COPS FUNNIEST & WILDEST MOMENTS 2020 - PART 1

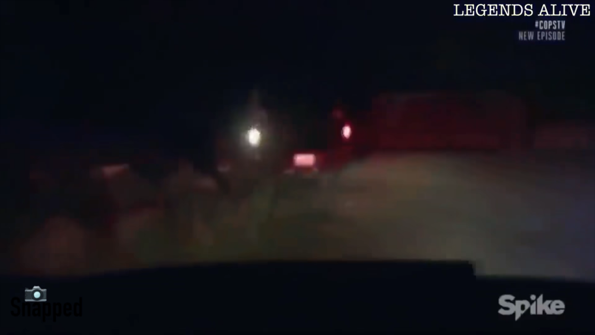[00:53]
We're going out, we're going to get in here in a sec. She's going off road here and she just, I think we're going to bail here.
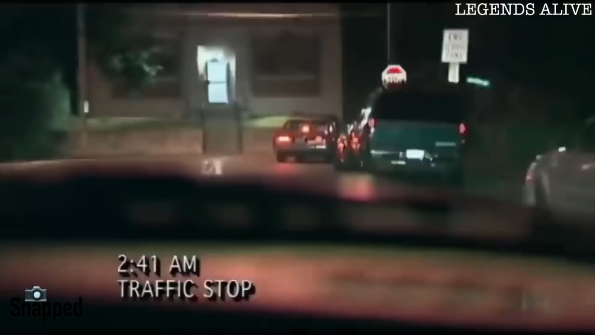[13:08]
You just turn the corner here. There they go.